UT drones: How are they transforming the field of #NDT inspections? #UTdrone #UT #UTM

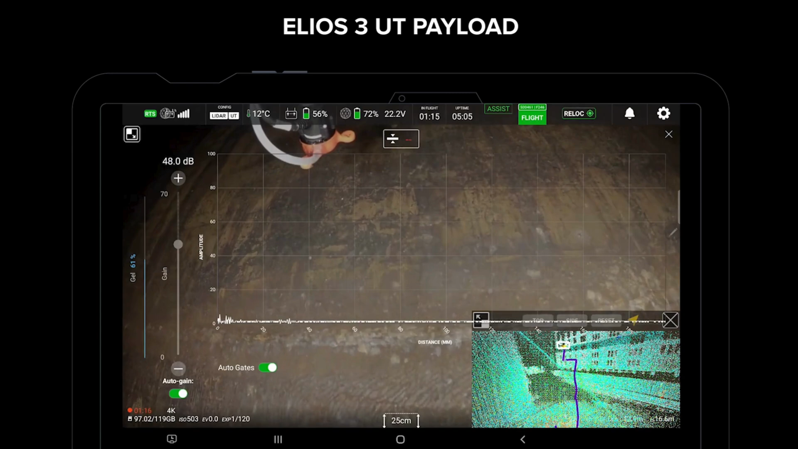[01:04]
UT drones are remotely controlled aerial vehicles equipped with a camera for visual inspection and an ultrasonic sensor which is used to measure the thickness of different materials.
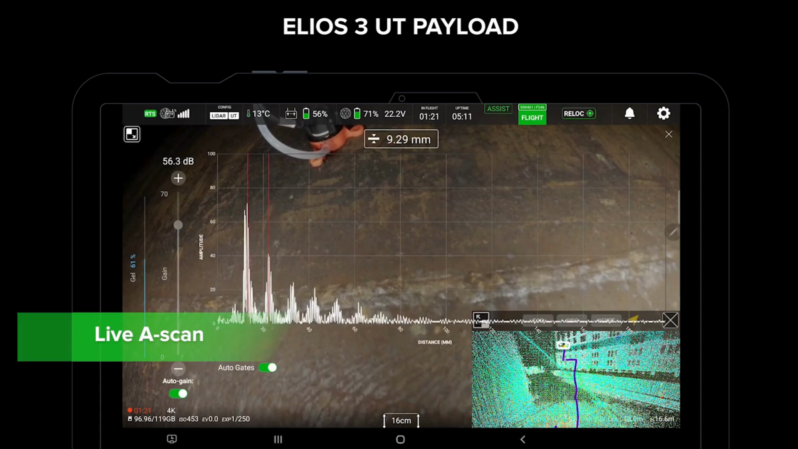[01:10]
This allows them to cover the two most common NDT techniques.